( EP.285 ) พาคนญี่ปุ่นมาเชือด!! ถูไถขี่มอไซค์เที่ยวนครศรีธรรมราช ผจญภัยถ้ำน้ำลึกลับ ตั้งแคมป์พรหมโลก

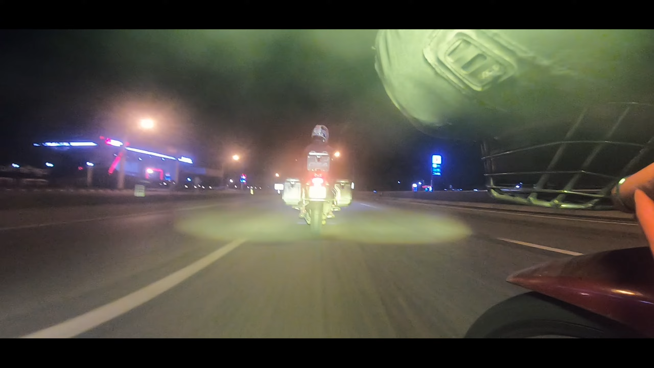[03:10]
เวลาประมาณ 2 ทุ่มเข้าสู่วังประนาวกันนะคะเดี๋ยวเราจะแวะพักการที่วังประนาวกันก่อนนะคะว่านี่เราขับมาก็ร้อยกว่ายกล้องกันแล้วนี่และเราก็ถึงแล้ว
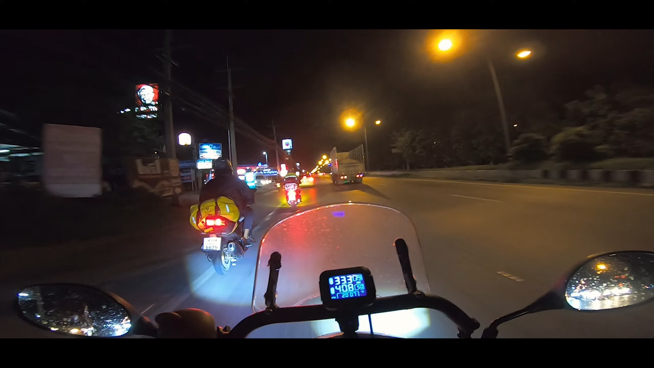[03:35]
ปั๊มที่ทานสมัยใหญ่ที่สุดในโลกแล้วก็เติมน้องごเติมน้องเบาอันก่อนพ่อว่าน้องเบาเติมมาจากพี่หนูลprof accomplishment ตอนนี้รถไป 3 ขีดแล้ว